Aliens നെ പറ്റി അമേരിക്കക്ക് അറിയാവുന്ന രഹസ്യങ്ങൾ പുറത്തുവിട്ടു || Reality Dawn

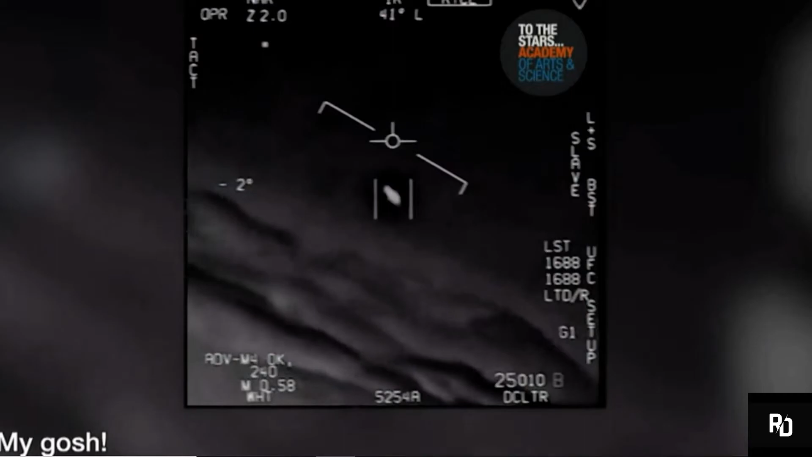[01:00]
Going against the wind. The wind's 120 knots from the west.
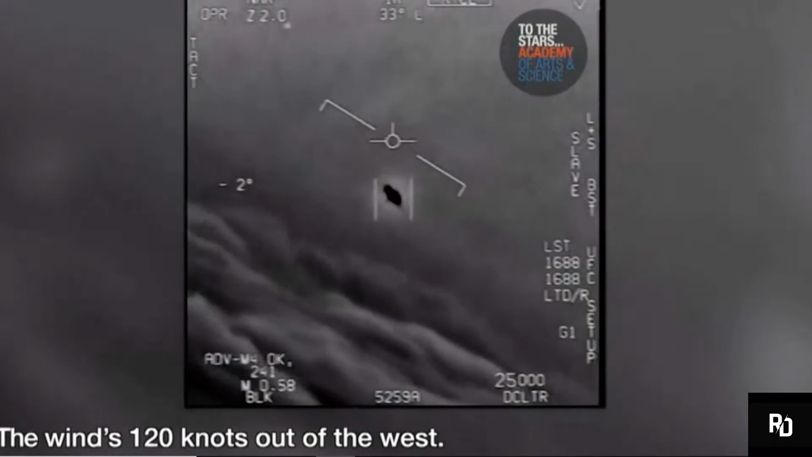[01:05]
Look at that thing, dude.
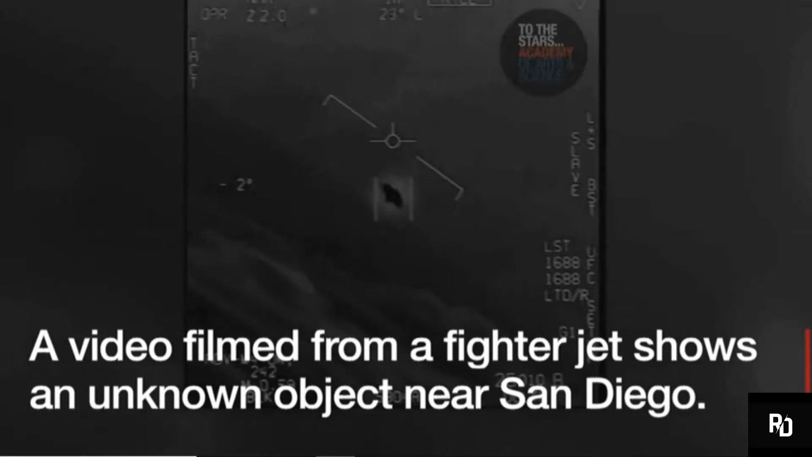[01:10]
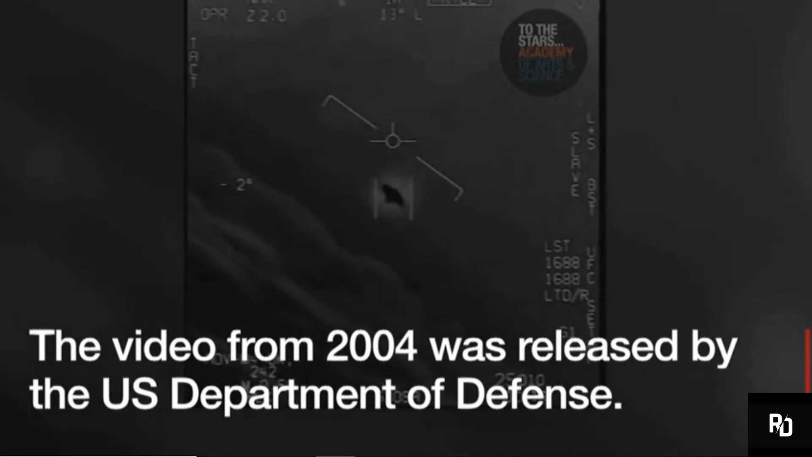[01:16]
That's not our LNS, though, is it? It's not. It is an LNS, dude. Well, if there's like... Look at that thing. It's rotating.